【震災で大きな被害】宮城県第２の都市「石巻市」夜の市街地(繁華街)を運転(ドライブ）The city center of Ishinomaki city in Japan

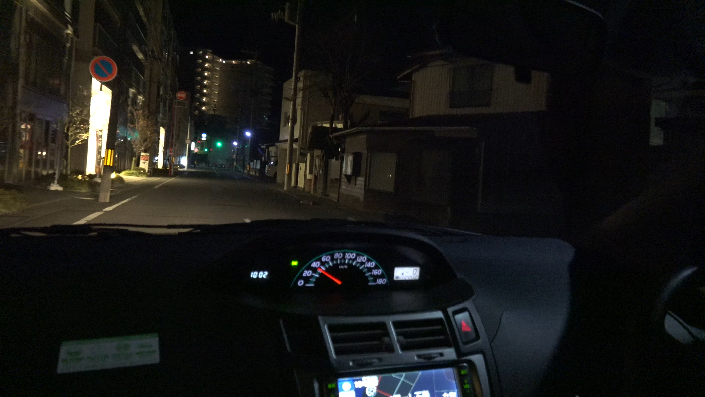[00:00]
いるかというと宮城県の石巻にいます石巻っていうのは人口で言うと14万数千人一応これでも宮城県で第2番目の都市なんだけど仙台だけが突出していて他の都市はそんな大きくはないんだよね2番目の都市ですでかつてはね人口で言うと18万人ぐらいいたんですただ少子高齢化として東日本大震災10年前に起こった東日本
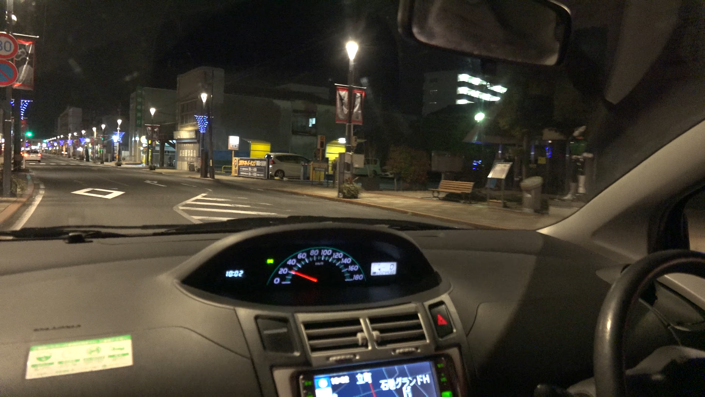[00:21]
大震災によって津波の影響でねかなりもう人が引っ越しされたろう得なくてですね1万5千人ぐらいこの10年で減ってますなので今14万5千16万人ぐらいいたんだけど震災マインはねでこのあたりが今市街市です今日はレイバー2年2020年の12月の8日新宿湾紅葉の日ですその中で今このような方として今あいつ走ってます急遽人がいないですねこのあたりちょっと路地に入っていくとお店があったりするんだけど
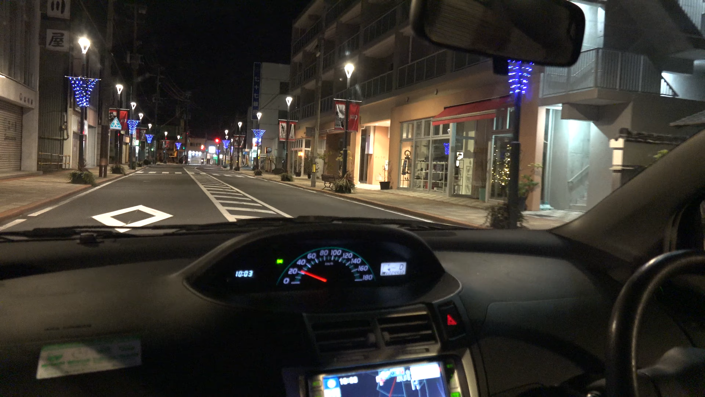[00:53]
まあそうですねまあ夜のお店というかまあ昼間やってるお店が多いかちょっと寂しいですねだから人口が減ってきて震災の影響でも火が浮いてるんでねその意味ではちょっと厳しさがあるかなって感じがしますけどでちょっと駅行きましょう石巻くらい行くと
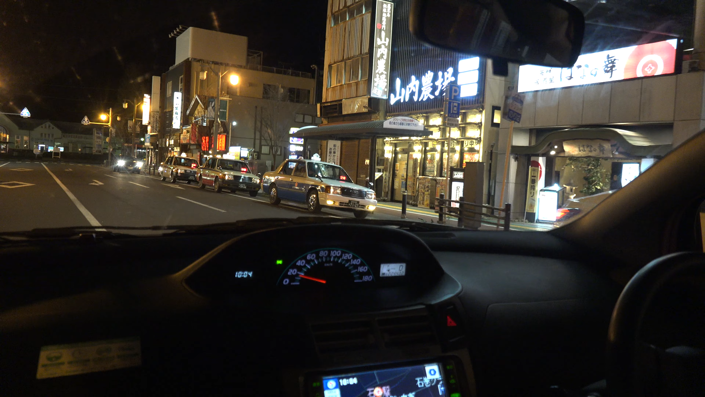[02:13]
山の内の農場とかね花の舞とか五等伊とかねいろはに保平等ってそんな名がいいかもしれないけどいろはに保平等も一応チェーンですからね石巻の作家パワーそれが前が見てるのが駅ですねということでこれが駅の周辺ですだからまあ最近だとこの駅の周辺によるまあ幹線道路国道とかの方がねやっぱりお店が多
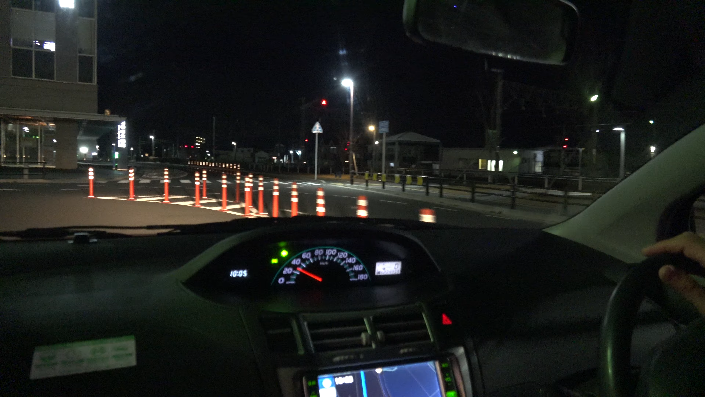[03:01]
それが石巻のシリス美容院かどうしかこれ左しか行けないなじゃあちょっと見に行きます
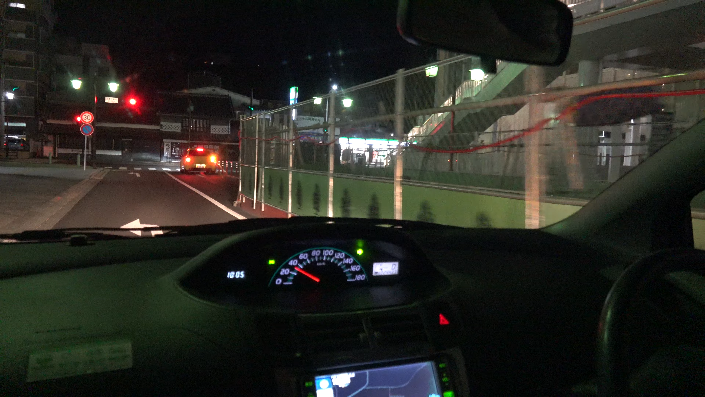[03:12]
宮城県って言ったら仙台はほんとすごいよねだから仙台だけが人口だけで言うとね俺は人口だけでその物事を考えたかはないんであれなんですけど人口だけで言うとやっぱり仙台は突出してるでそのほかはもうやっぱり少ないですはい